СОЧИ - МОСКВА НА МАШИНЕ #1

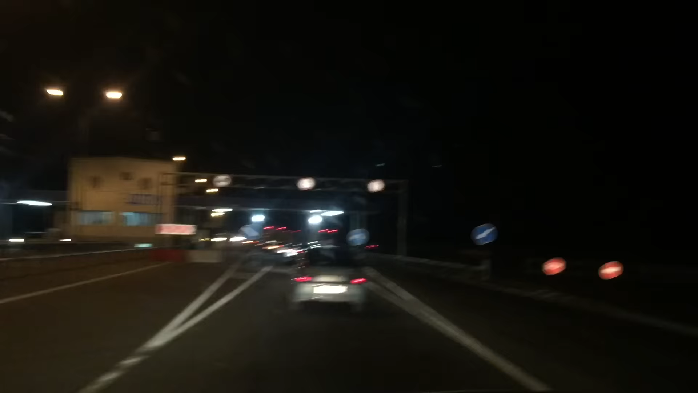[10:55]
Ну такой серьезный Здесь могут остановить, досмотреть Не знаю, сейчас нам повезет, не повезет Проедем И мы очень надеемся, что после этого поста Можно будет ехать не 90 километров, а 110 Потому что это Краснодарский край, да Получается мы проехали И тут свои правила региональные 90 километров в час Сейчас скорее всего можно уже ехать Не 90, а 110 по трассе
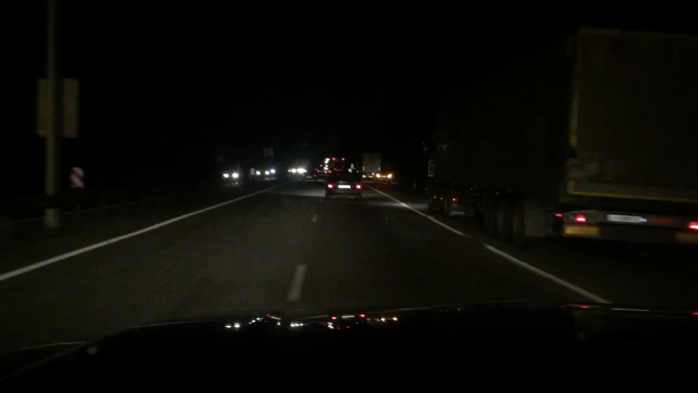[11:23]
Знаков пока не вижу подтверждающих Сейчас посмотрим Здесь знаков нет Ну по умолчанию, наверное Ладно, будем разбираться Не, нифига, здесь тоже 90 Да, и так,
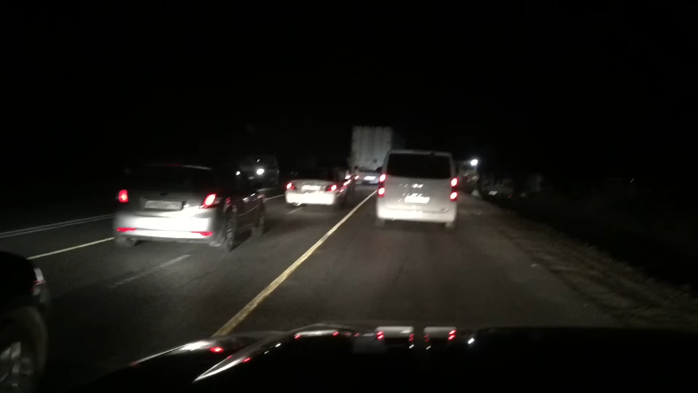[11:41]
друзья Ну снова в пробке Что-то нам сегодня везет И вместо 11 часов мы будем ехать все 15, а то и больше Предположительно время прибытия когда у нас? 23.19 23.19 Ну это еще ничего Ладно, едем дальше Пока в пробке, давайте посмотрим, кто едет с нами Ну вот, например, Дагестан, 05 регион
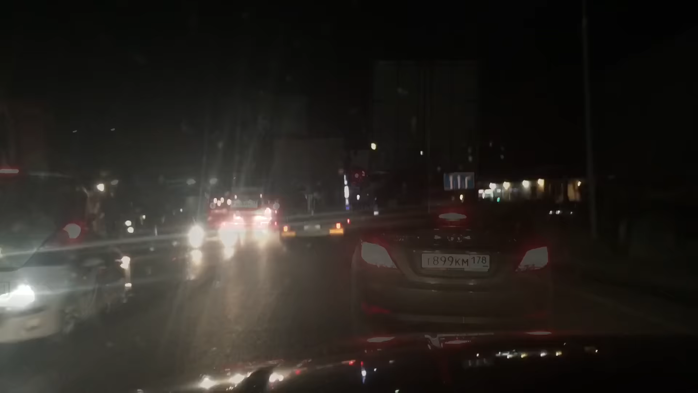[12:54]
наверное Здесь такая пробища, ужас И это та же самая пробка,